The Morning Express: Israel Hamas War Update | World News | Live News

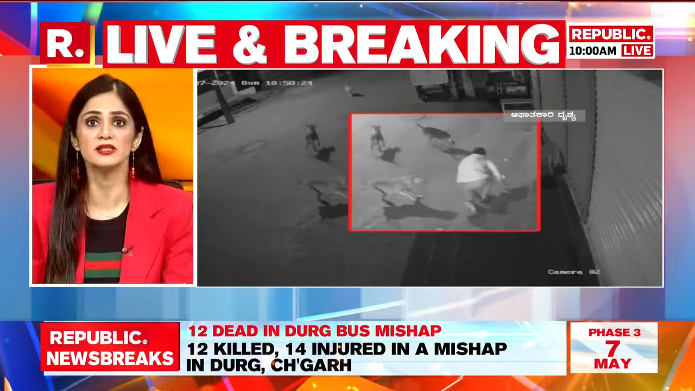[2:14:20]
The CCTV footage of the incident showed at least 5 to 6 dogs attacking the man as he tried to shoo them away.